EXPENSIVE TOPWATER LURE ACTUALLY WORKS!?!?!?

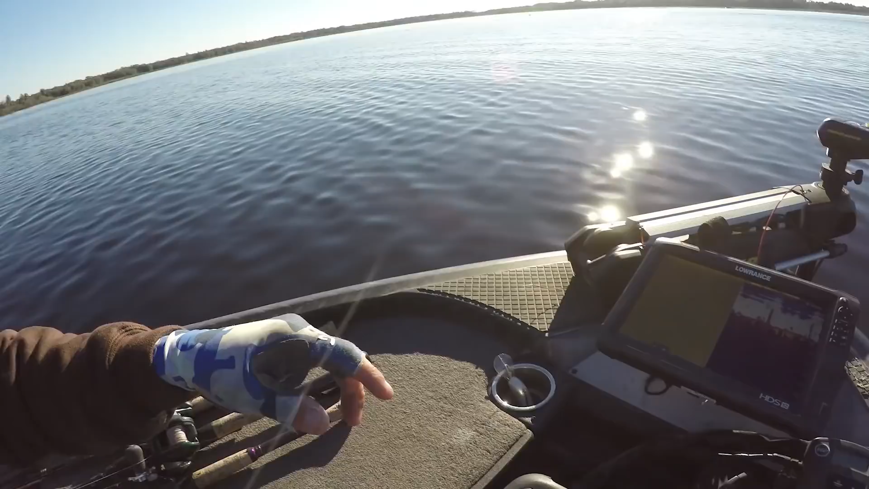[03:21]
Because there's a lot of submerged grass around here, you can kind of see it on the graph right there popping up. I might go up to braid. It depends how strandy it is.